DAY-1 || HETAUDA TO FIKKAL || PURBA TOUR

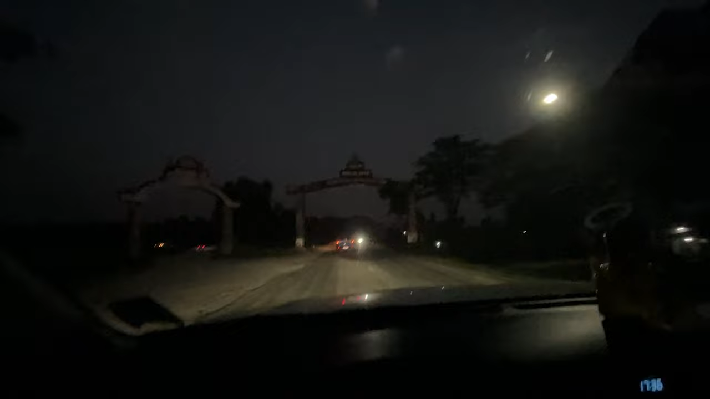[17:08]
के हो यो माटेर गेट सहिद गेट अहिले अघि लगभग लगभग नेपालको बोर्डर छ नि जस्तो
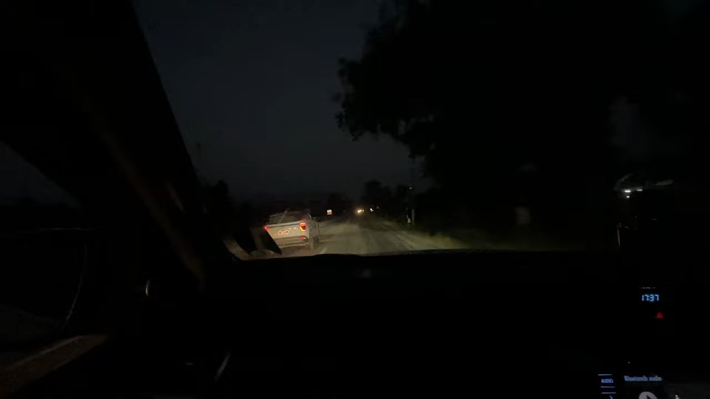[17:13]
पूर्व बोर्डर पुरै गाडी कुदिरह है